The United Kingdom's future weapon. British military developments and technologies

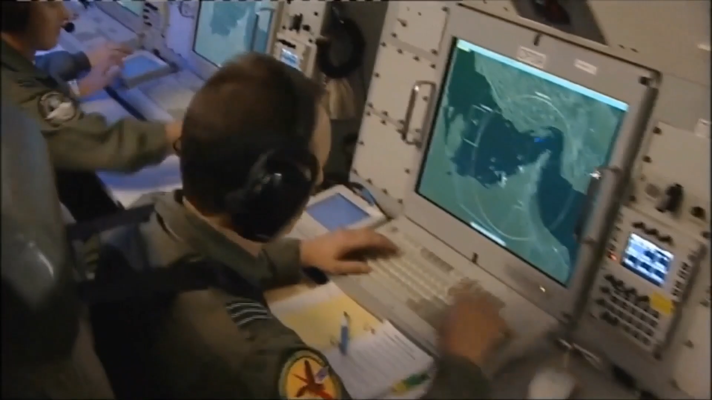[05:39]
and a high performance radio intelligence station at least 500 kilometers in